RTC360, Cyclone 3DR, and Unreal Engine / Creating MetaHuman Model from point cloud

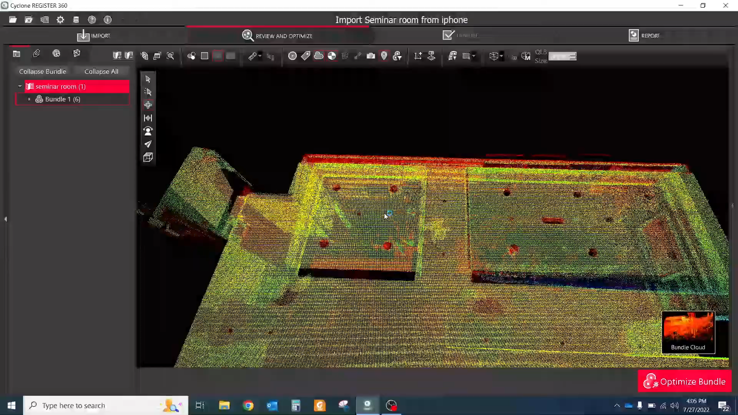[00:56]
actually i think it's possible even with one scanner setup but i decided
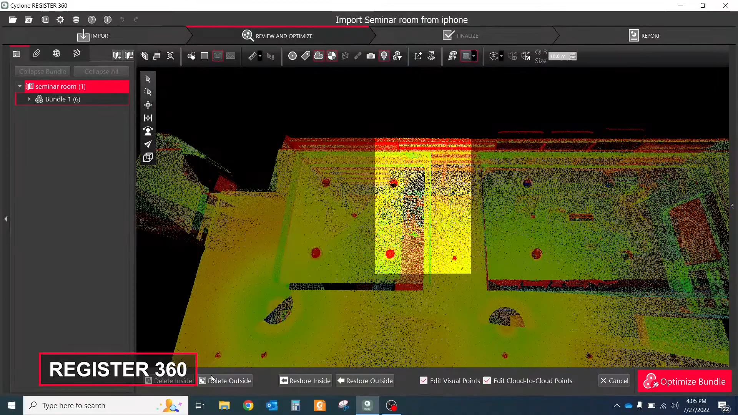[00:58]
to do more just in case in the software i deleted everything except my head and exported it
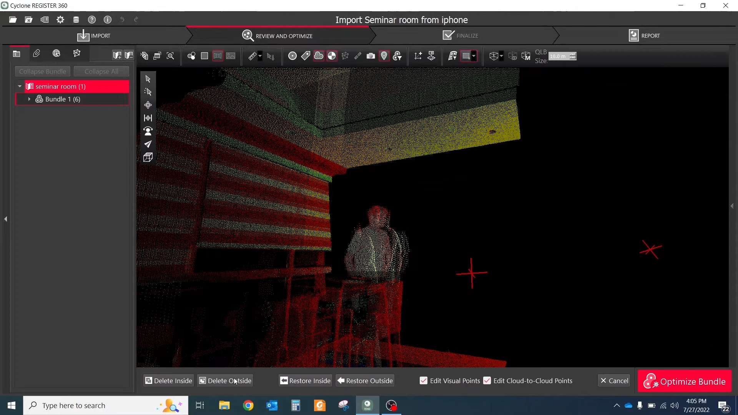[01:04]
to e57 by setups to have the ability to use that scan separately next
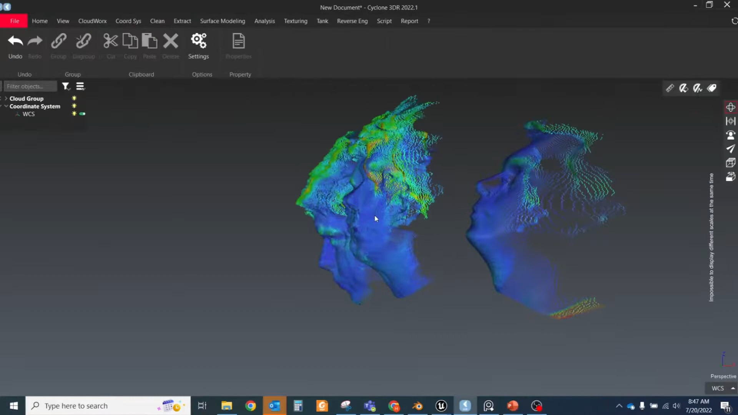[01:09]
i imported all scans to cyclone 3dr and stitched them together by manual transitions and the
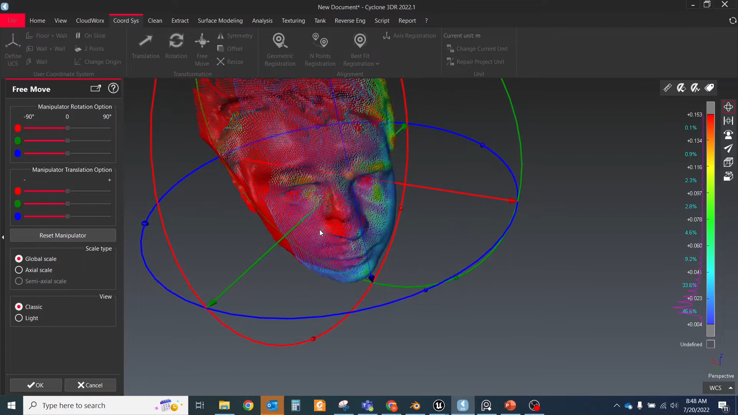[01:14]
best fit common for that you need manually move and align all scans close to each other and then click the best fit tool the first setup i choose as a reference and all others were automatically
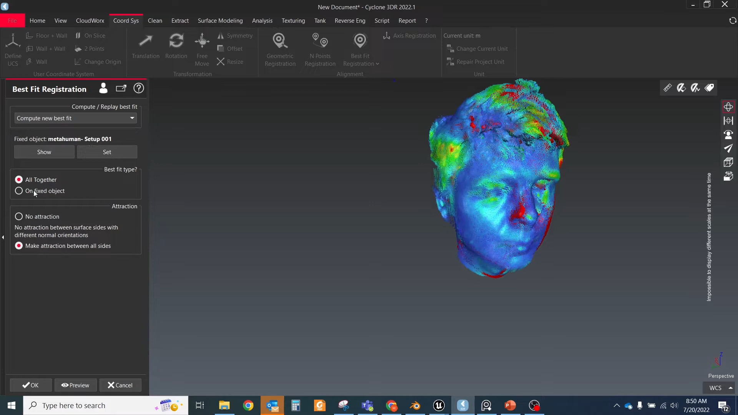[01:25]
stitched to it as accurately as possible you should know that with the field 360 version
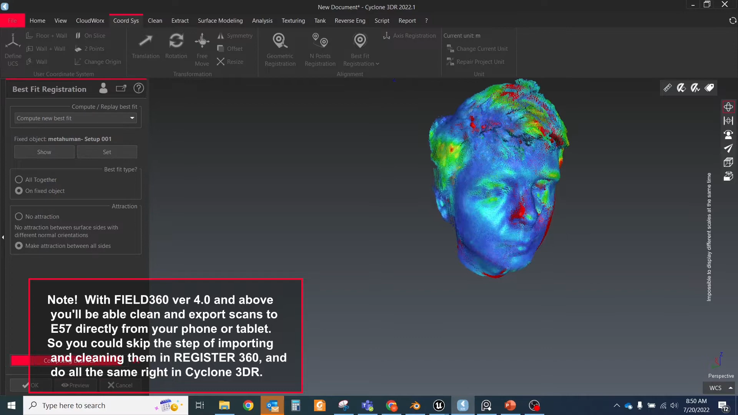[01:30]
4.0 and above you'll be able to clean and export scans to e57 directly from
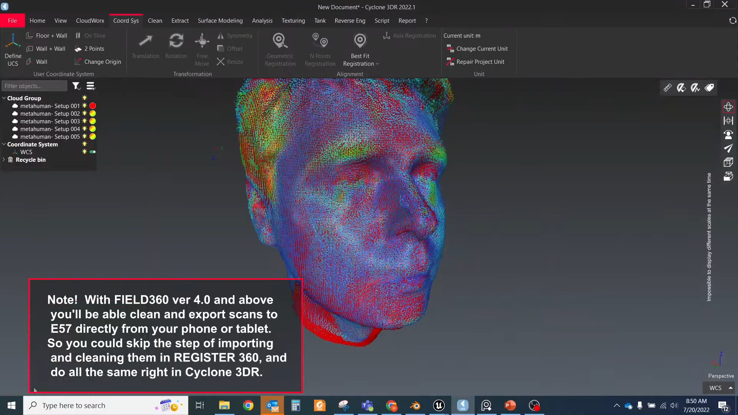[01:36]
your phone or tablet so you could skip the step of importing and cleaning them in register 360.
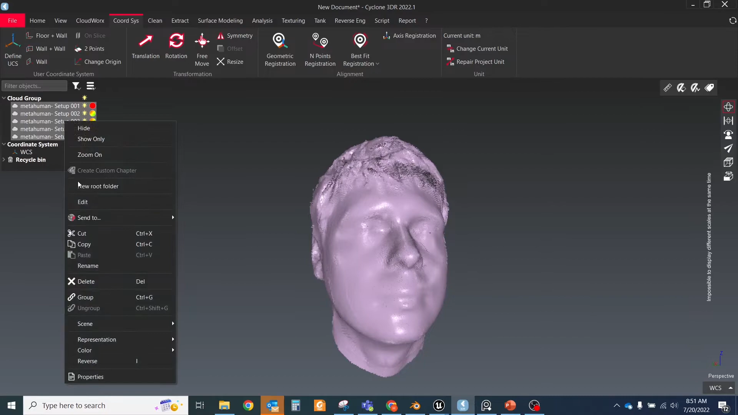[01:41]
after aligning you should group all scans in single point cloud and delete hairs and some noisy points you could use clean separate tool for that and the noise filter tool if you left
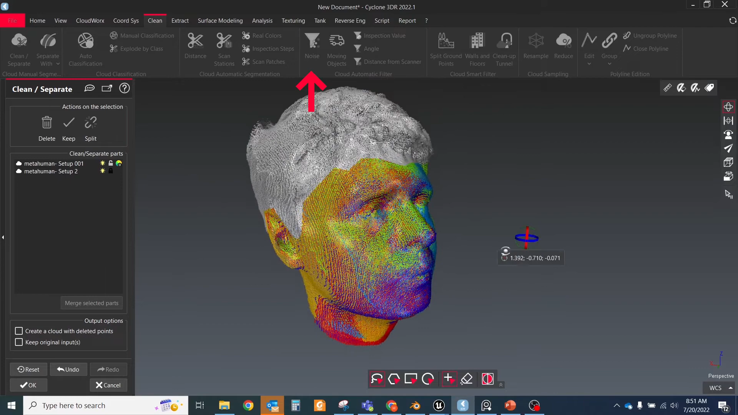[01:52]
your hair then they will be used for head shape extraction in unreal so you'll get a
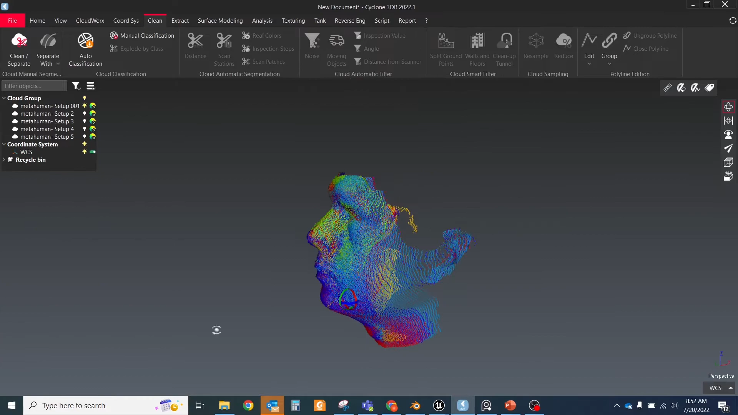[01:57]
little bit bigger head than it is the next step is to create a single mesh from all clouds which you
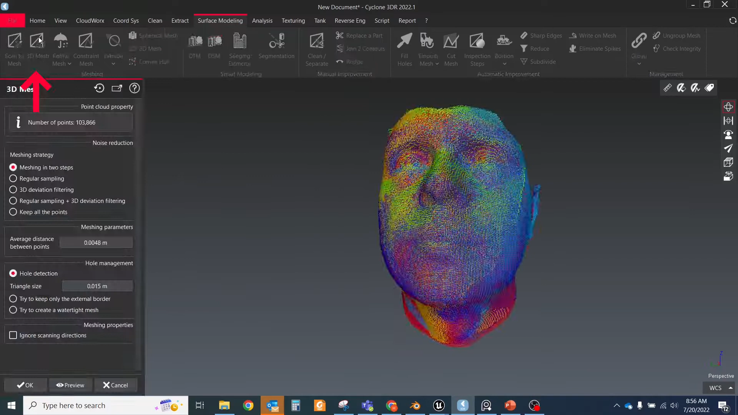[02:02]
could do in different ways i choose the create mesh in two steps this method is fast and provides you with pretty nice quality for the first step this way you need to create a rough mesh and with the second step it
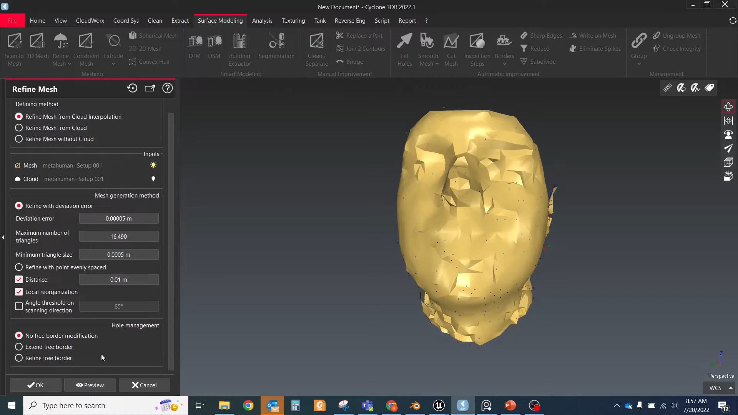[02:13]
should be improved with the refining tool you could use the same setting as i did if you have some bad triangles in the hair and neck zone just select them with the clean separate tool which is located on the surface
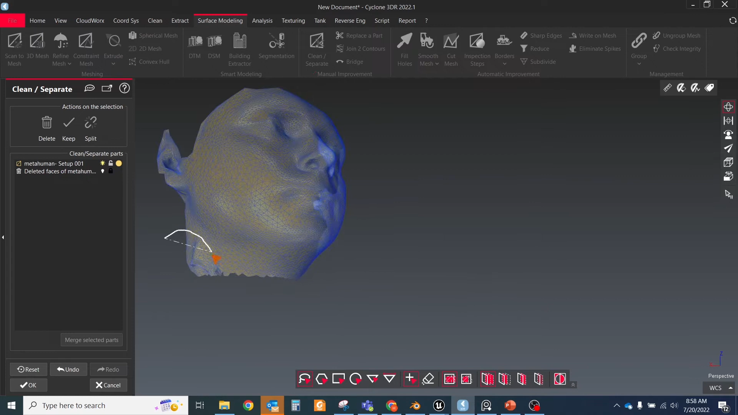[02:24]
modeling toolbar and click the delete button after the creation of mesh is done we could be able to